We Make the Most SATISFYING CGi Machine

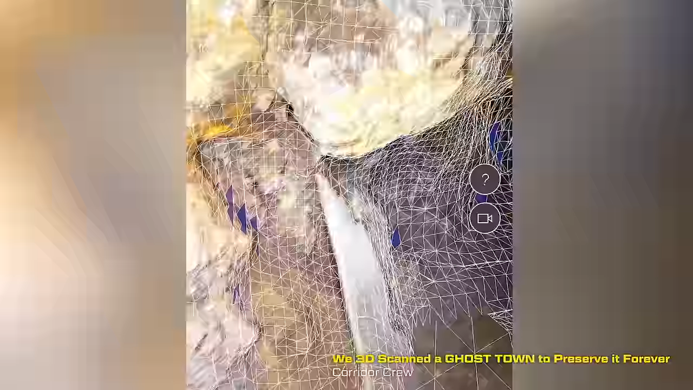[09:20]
where the crew went up there and they scanned some really cool mine shafts in this old abandoned town.